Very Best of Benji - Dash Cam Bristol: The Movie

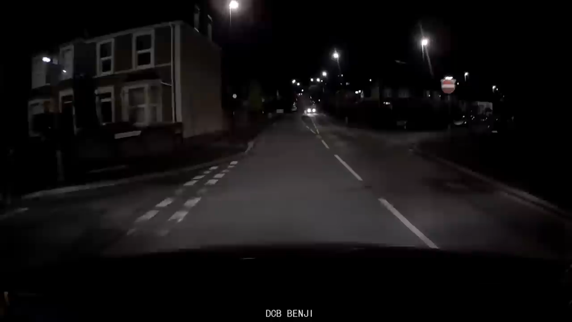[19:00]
Wow! What was that? Was that some sort of dinosaur? What was that? Jesus Christ, man, nearly killed it. I don't know what's more shocking, the dinosaur running out in front of me or the fact that I sounded a bit like R2-D2 just then. Wow!
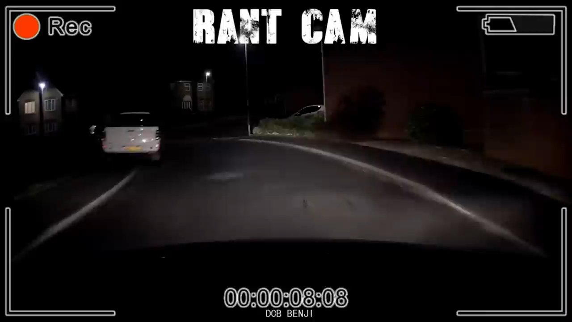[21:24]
Be my witness. I f***ing hate cyclists. Now we gotta go and find some so we can kill them.
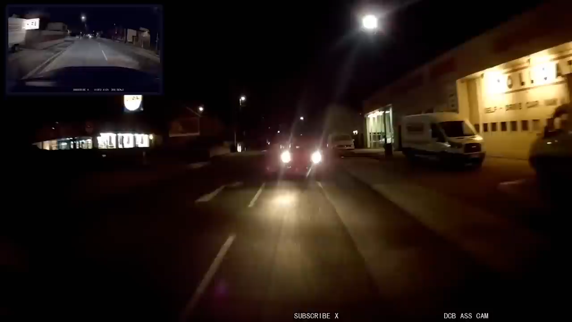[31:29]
I maintain my 29 point whatever it is miles an hour. Hello, little baby car. I feel so scared. I get so scared of little stupid cars.
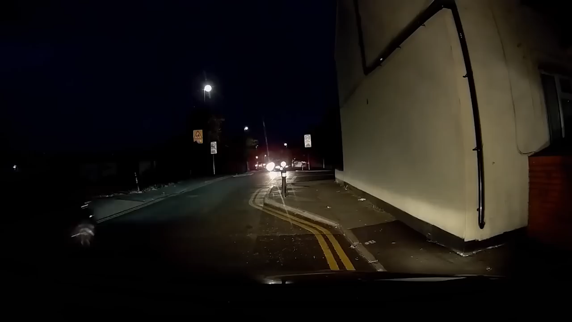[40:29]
Of course you can, she had her indicator on. Okay. Yeah. Why is he flashing? Don't know, he just hit the curb. Nutter! Cannot drive for shit.
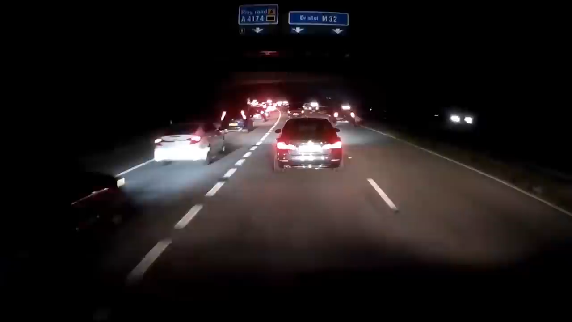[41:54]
You're gonna try and sneak in, aren't you? You've done that entire dual carriageway. And now you're gonna try and sneak in, aren't you? I know you are. Go on, just do it. Just do it. Just do it. You f***ing little p***.
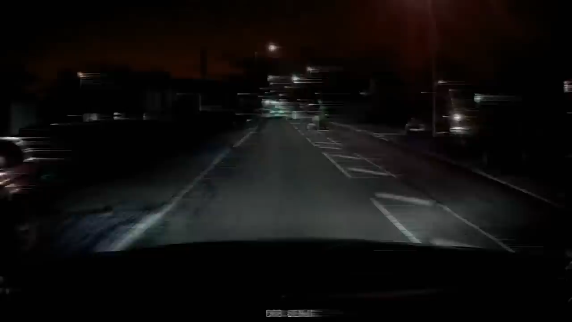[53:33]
Because that's a stupid place to cross with a baby in it, considering there's a little crossing point just there and behind me. And she's on the phone as well. Well, that makes a difference. She's not driving, is she? But still. Well, no, you didn't just walk across the road in the dark with a kid, do you? Right in the middle of it. When there's a crossing thing just there. Yeah? Yeah. Unless you're a bit stupid.
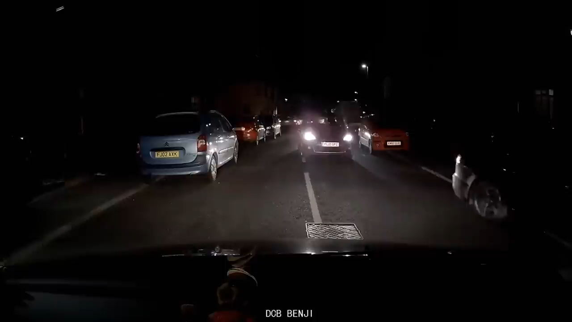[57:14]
He's now going to park there, isn't he? And block up the road, isn't he? Oh my Christ, man, what an idiot. I wish I had a side cam for this clown now. Just move forward, please, move forward. Don't make a mess. Move forward.
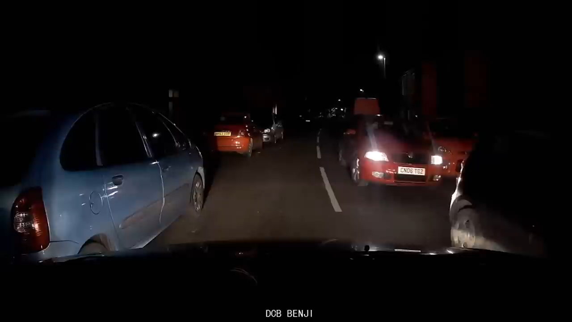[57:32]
I think she wants to park in our eyes, maybe. That's what I mean. He's blocked everything up now, hasn't he, the clown? No, you know you can't go down there. Wow, special, special, special, special. Whoa, not bad.
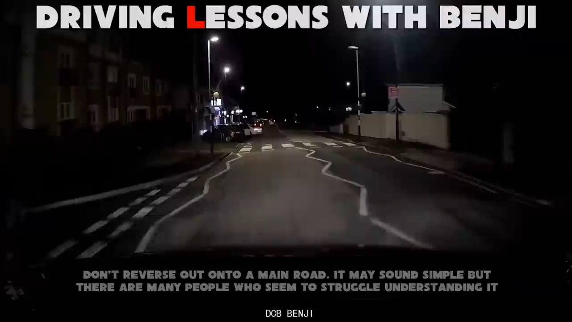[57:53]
Do people not use their eyes or something? Do they just like use the force? Do they just hope that the road's clear and just pull out? Pray for the best, like. F***ing idiot.
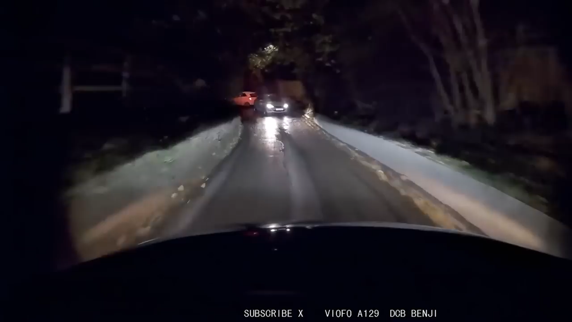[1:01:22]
What is that car doing? I don't know.
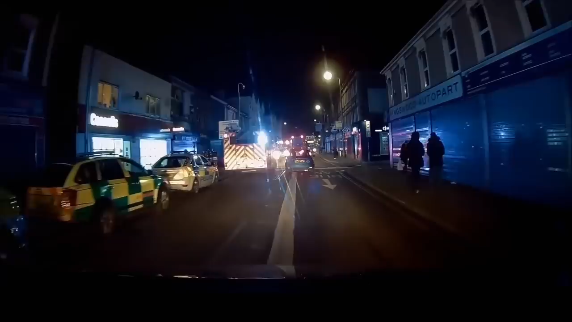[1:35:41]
Ambulance, ambulance, ambulance, police, fire. Police, police, ambulance. What's all the fuss about then? There, looks like someone's broke into the jewelry with their jewelers. Excellent parking, by the way. Excellent parking, by the way.
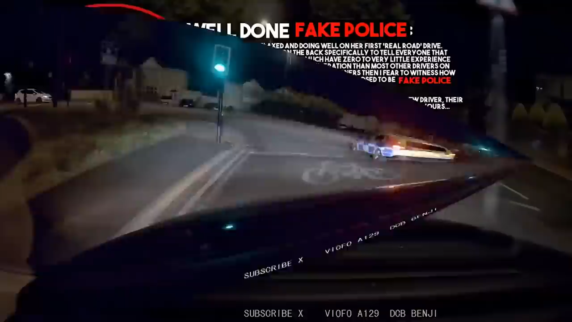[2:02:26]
I quickly found out that they are pretty much nothing more than glorified dog walkers in fancy dress. Are you being serious, man? Don't stop her. Keep going. Because we can't stop on the island. So we're going to have to... Is he pulling me over? Yeah.
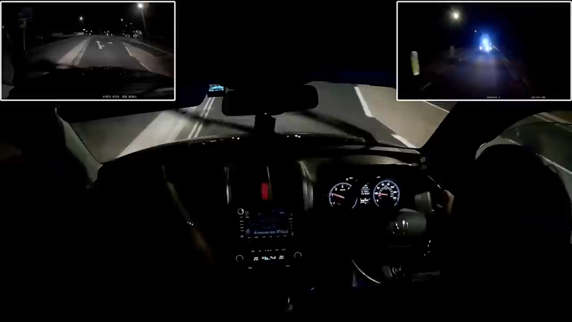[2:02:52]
So, right, don't steer right yet. Indicate left. Just pull in this car park. Gently brake. Just drive into the car park. Clutch tank. And then stop. Handbrake on. I can't believe we're getting pulled over.
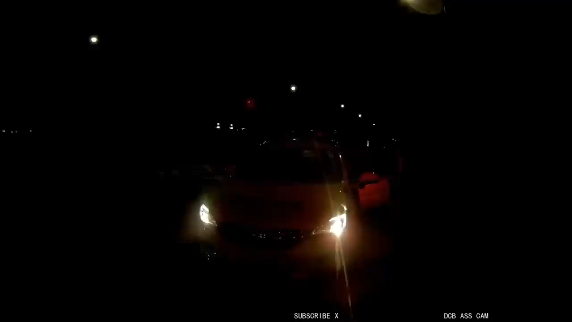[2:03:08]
Handbrake on. You want to do your window and talk to the guy? Turn the wipers off.
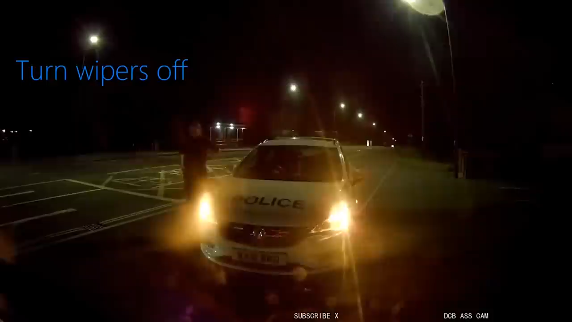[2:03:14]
Oh. Hiya, you alright? Hello. Popping the engine off.
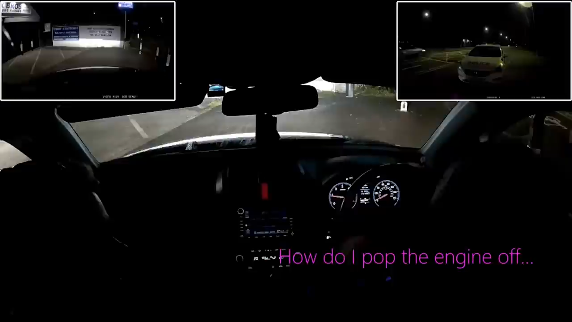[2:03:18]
I don't pop the engine off. Just turn it off. Don't turn it all the way off. Just stop you because you're going a little bit slow. You're going like 20. Yeah.
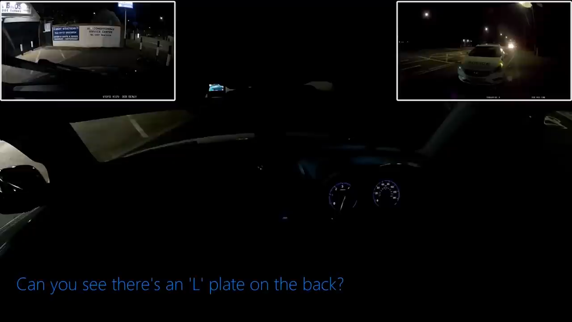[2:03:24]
Can you see there's L plate on the back? Huh? L plate. You haven't got an L plate on the back. Here we are. Oh, don't tell me it's come off. Is it come off?